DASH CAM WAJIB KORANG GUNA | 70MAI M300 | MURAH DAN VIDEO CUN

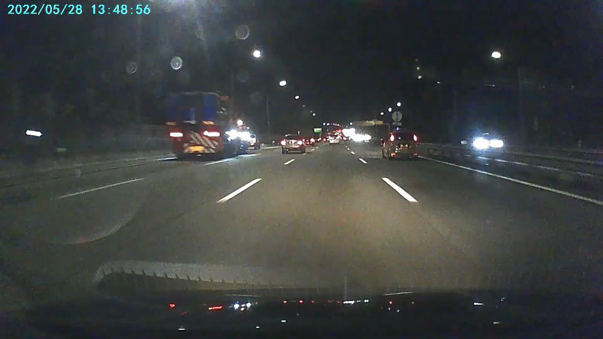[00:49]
memang out lah, memang nampak noise dia jadi kalau apa-apa berlaku lah kemalangan,
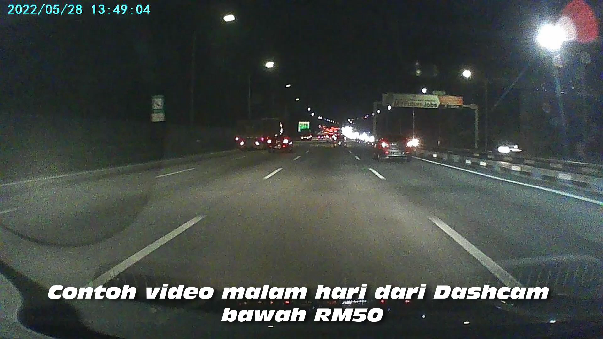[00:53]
kalau kita nak tengok nombor plate ataupun nak cam muka korang yang buat masalah tu kalau dashcam yang murah-murah ni memang susah sikit lah so,